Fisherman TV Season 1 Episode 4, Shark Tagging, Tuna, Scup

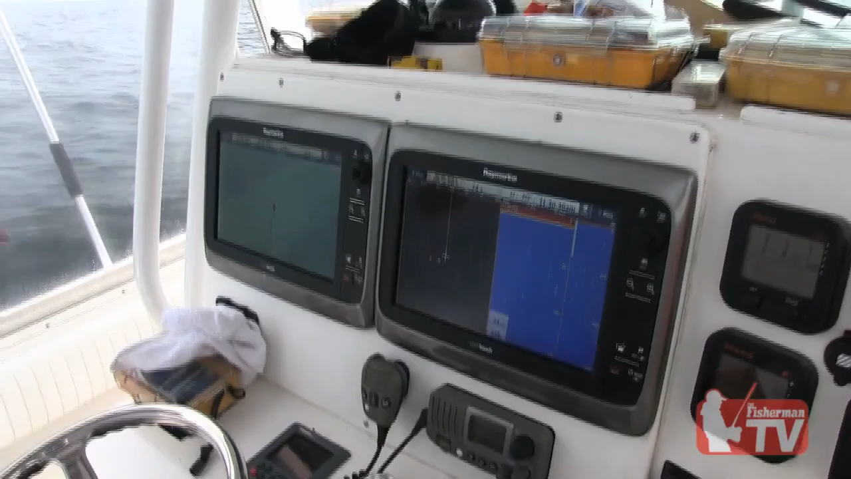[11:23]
and boom, as soon as we're there, we see that there's bait on the fish finder. We tuned it in, we saw some little bait, and then right away, we had a white marlin pull.